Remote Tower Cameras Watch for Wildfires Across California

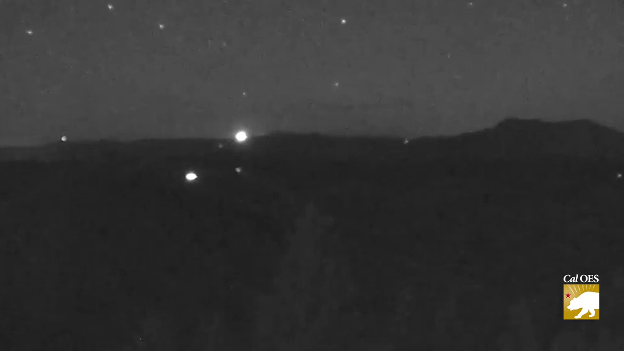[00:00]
October 23rd 2019 shortly after 9 p.m. the largest wildfire in Sonoma County history ignites there it is